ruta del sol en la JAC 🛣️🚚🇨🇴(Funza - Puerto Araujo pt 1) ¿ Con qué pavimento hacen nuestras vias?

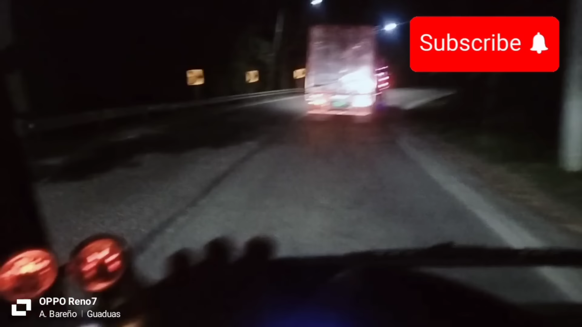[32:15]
y el de la variante de Puerto Salgar, La Dorada, que vale 25.000. Prácticamente sería pagar 8.000 pesos más de peajes. Esperemos a ver si está abierta. Bajar más rápido, incluso es mejor bajar por Guaduero, más rápido se baja. Bueno, creo que en estas 5 toneladas que llevo, tengo que bajar un poquito más despacio. Bajar más lento. Pero no, aún sigue cerrado.
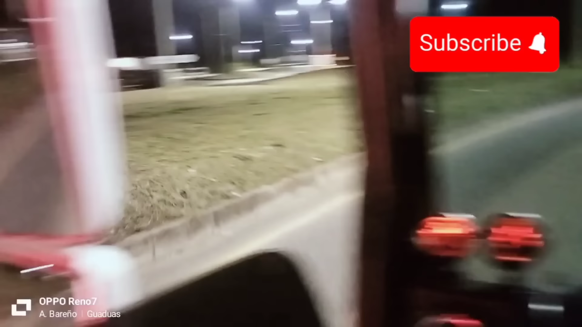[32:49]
Aquí en la Glorieta La Morena. Aún sigue cerrada aquí la vía
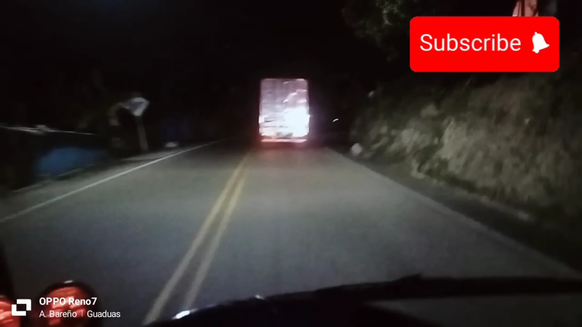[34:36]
Bueno, entonces aquí vamos subiendo el Alto de la Mona. El Alto de la Mona, que era antes de que hubiera la vía de Guaduero, allá a la doble calzada, la Ruta al Sol 1.
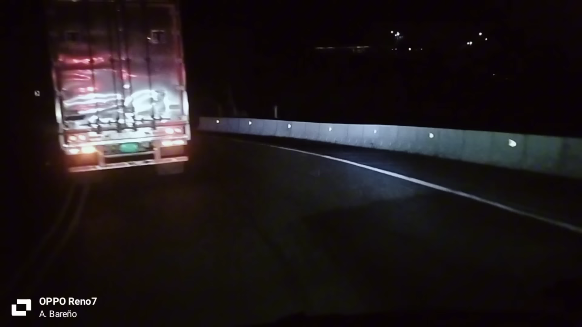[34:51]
Todos los carros siempre se iban por este lado, aquí por el Alto de la Mona. Así que vamos ahorita. Prácticamente estamos devolviéndonos en el tiempo.
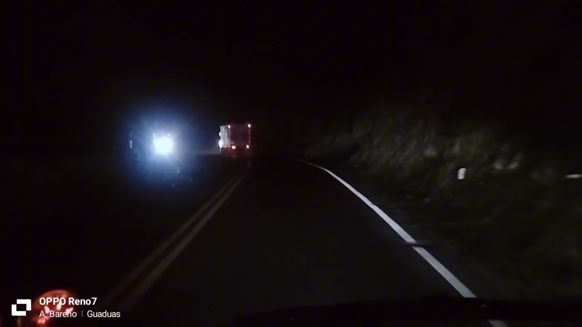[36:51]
Por ahí vamos, aquí ya vamos bajando. Bueno, algo de esta montaña que siempre me han dicho, que cuando está muy muy despejado se alcanza a ver el Nevado del Ruiz desde aquí, desde la montaña. Desde aquí se alcanza a ver el Nevado del Ruiz cuando está bien despejado. Y preciso en esta montaña aquí, el Alto de la Mona, bajando hacia Honda, que es solo. Casetas casi no hay, casi no hay casas. Menos el Alto del Trigo, subiendo y bajando hay casas, y veía que había gente viendo el partido, pero para este lado sí no sé.
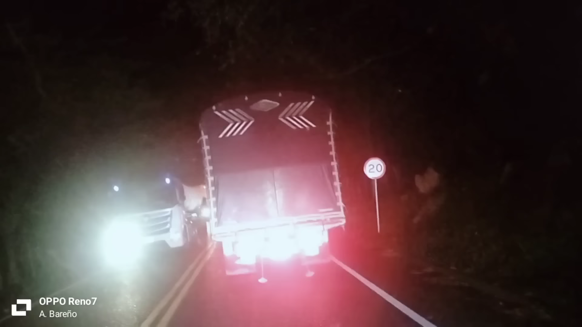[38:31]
Ya, como saben, seguimos derecho después del puente después del peaje del Bicentenario.
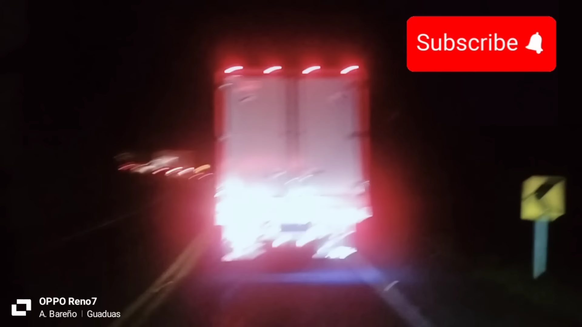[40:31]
Ya después de pasar la entrada ahí de Puerto Bogotá hacia Honda,
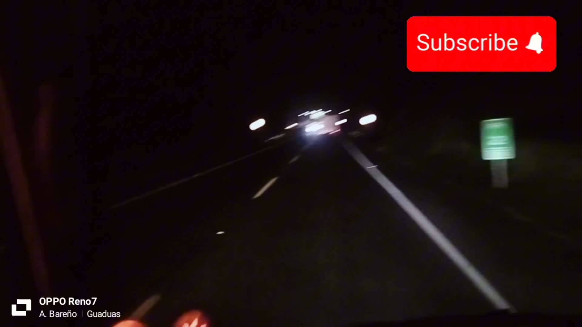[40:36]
que de día lo pueden ver en la ruta esa que les mencioné de Santa Marta, Granada, Cundinamarca. Ya a las 10 de la noche ya llegamos aquí a la otra glorieta, ya para coger el puente nuevo de Honda. De mano derecha la salida hacia Cambras, otro pueblo allá más hacia adentro, pegado a la montaña.